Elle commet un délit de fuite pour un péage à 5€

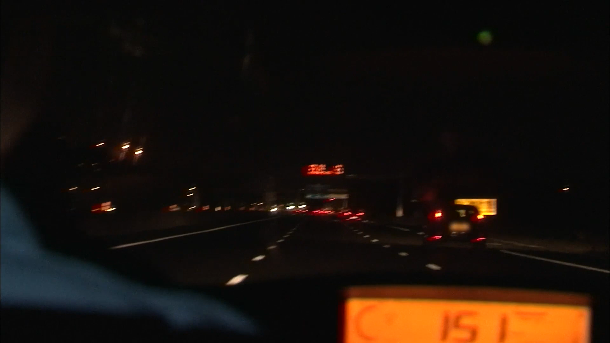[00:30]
La conductrice tente de semer les gendarmes. Elle vient de se faire flasher. D'ailleurs, on refuse d'obtempérer. Elle est là. Sauf qu'elle pensait pas que j'allais la rattraper. Ça roule une dringo, hein ?
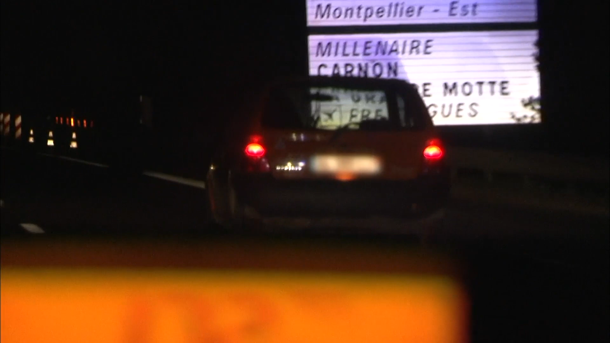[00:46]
La femme sait qu'elle ne peut plus fuir.